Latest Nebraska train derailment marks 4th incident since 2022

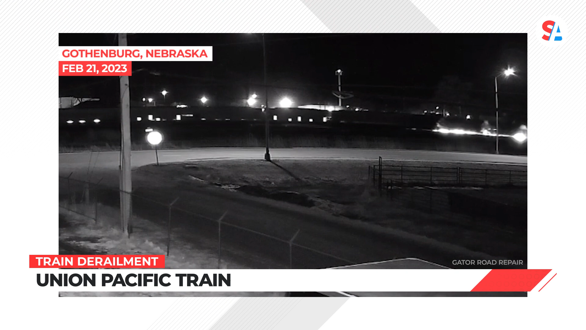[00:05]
You're looking at the moment a Union Pacific train derailed in Gothenburg, Nebraska, early Tuesday morning.